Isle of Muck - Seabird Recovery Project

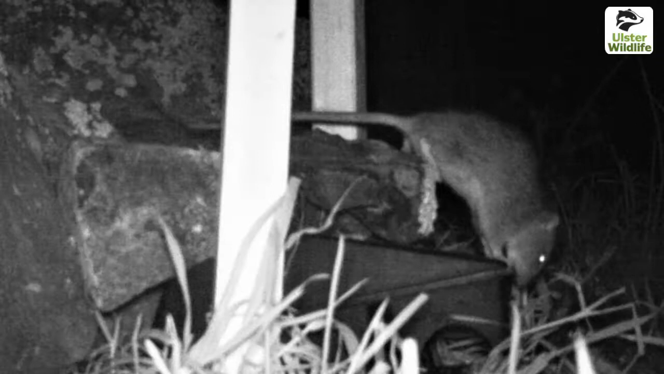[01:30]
Brown rats are non-native invasive species that have a detrimental impact on breeding seabirds and the eggs and chicks of the fenceless birds are easy prey for rats.